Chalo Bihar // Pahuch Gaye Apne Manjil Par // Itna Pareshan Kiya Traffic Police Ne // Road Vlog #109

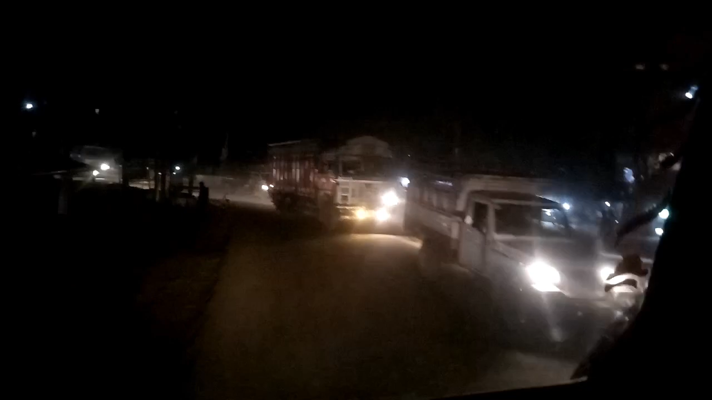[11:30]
है अभी फिलाल साथ बज़े हैं यहां पर खुल जुका
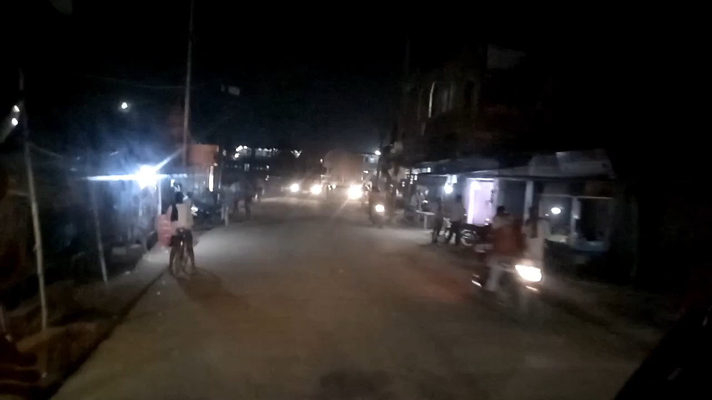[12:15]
और भाई यह देखो इतना जाम सुबह से तो कमी है यहां पर टेमपू बगरा लगी रहती है पिकाज भाई यह रेलवेश
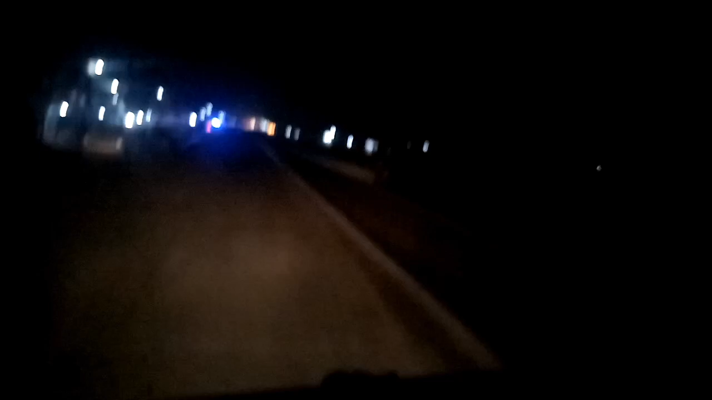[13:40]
और यह आगे भाई अपना कोईलुवर
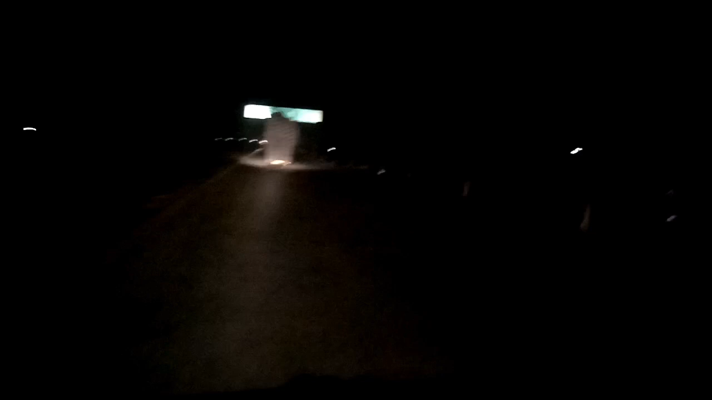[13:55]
ब्रीज जो बाई नया बना हुआ है इसी भाई क्रॉस करेंगे
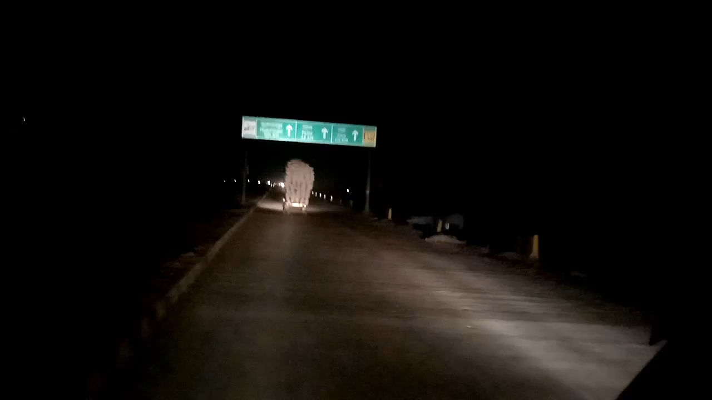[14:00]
यहां पर भाई ब्रीज नहीं बनने का कारण बहुत
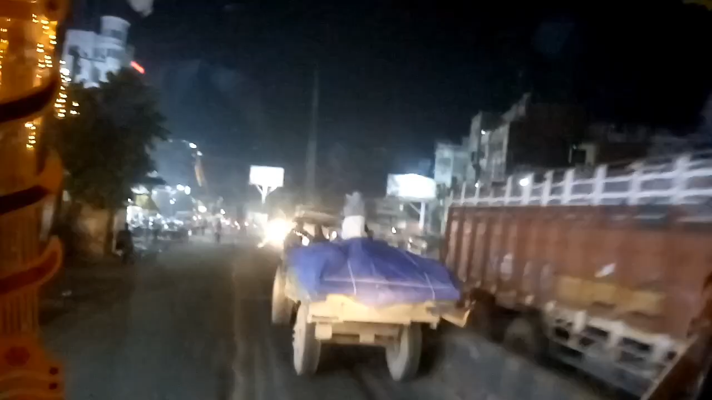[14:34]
देखते हैं यहां का भाई आप नाइट भीव देखिए फिलाल जाम बगेरा थोड़ा बहुत है अभी दोस्तों बज चुका है नौ और यहां का भी कर यह यह नर तो दूस्तों वीड़ीयो क세요 रहें हम यहां पर दूस्तों जोट देंगे एंट इन के वक्त वीडियों
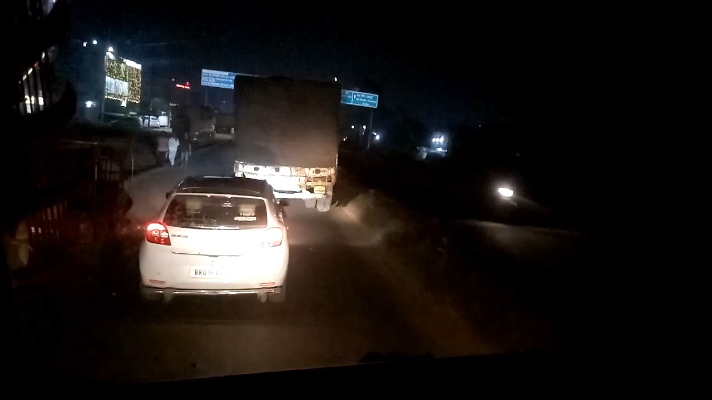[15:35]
तो दोस्तों अभी पहुंचने वाला है जहां पर माल हमें खाली करना फर्स्ट बार यहां पर पहुंचना है तो अभी यहां से लेफ मारने वाला है
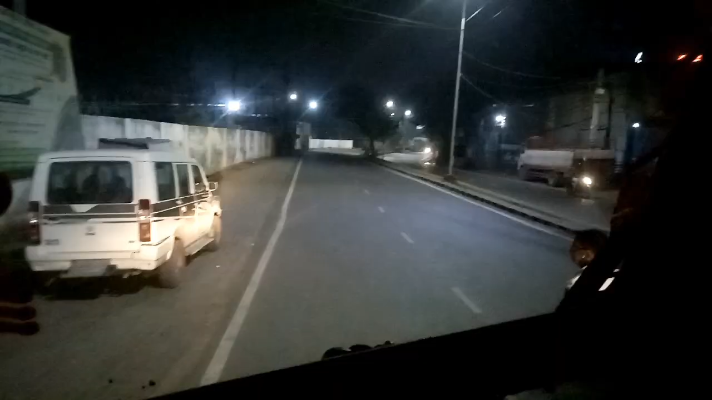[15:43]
और यह देखो पतनाट का ट्रेफिक पुलिस भाई सबसे खराब पूलिस